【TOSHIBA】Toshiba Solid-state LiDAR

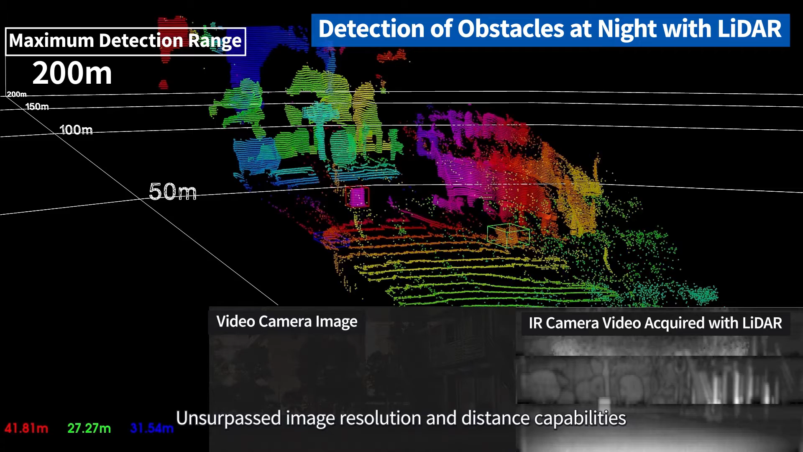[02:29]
Unsurpassed image resolution and distance capabilities instantly and accurately detect when and where something happens.
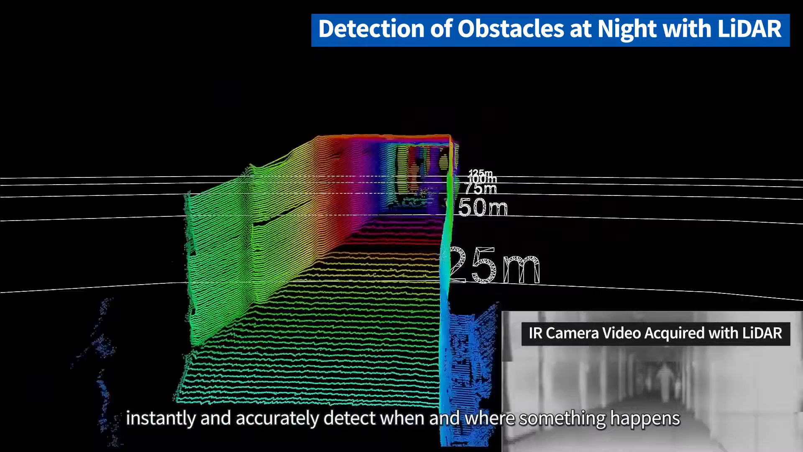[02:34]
This early warning makes it easier to ensure road safety, to avoid traffic jams,
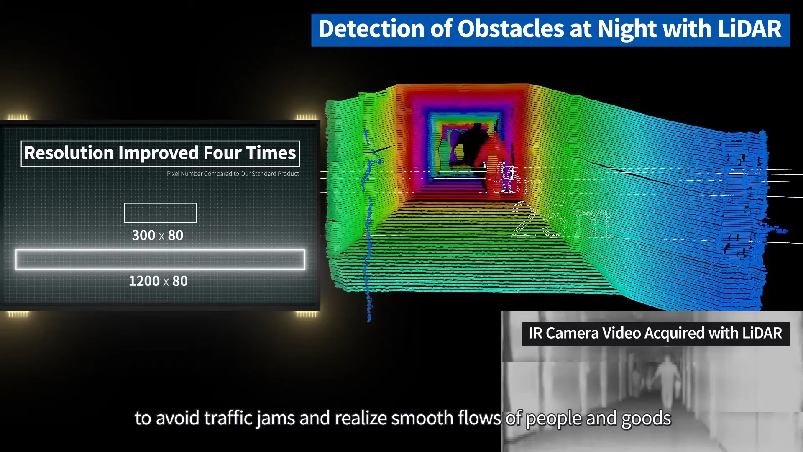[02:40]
and realize smooth flows of people and goods. This ultra-compact, highly robust LiDAR fits in the palm of a hand,